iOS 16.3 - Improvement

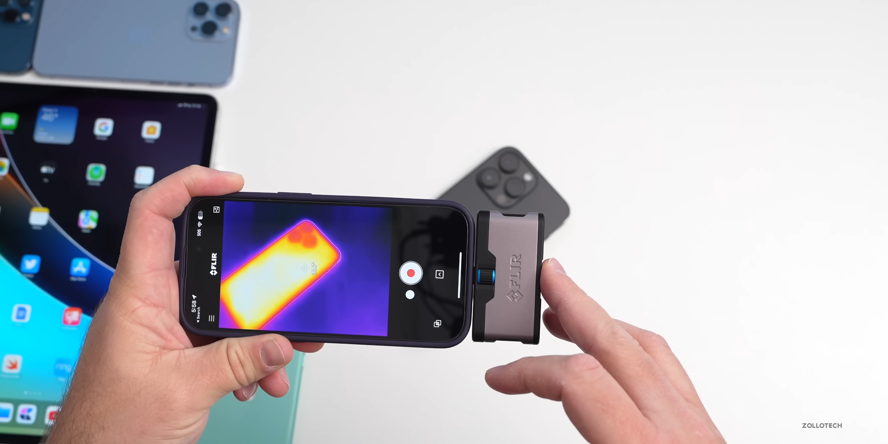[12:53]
30.7 30.8 just depends where you're pointing the camera as far as fahrenheit that's about 87.6 is what i'm seeing so 87.5 or 87.6 degrees fahrenheit so in general it's nice and cool now as far as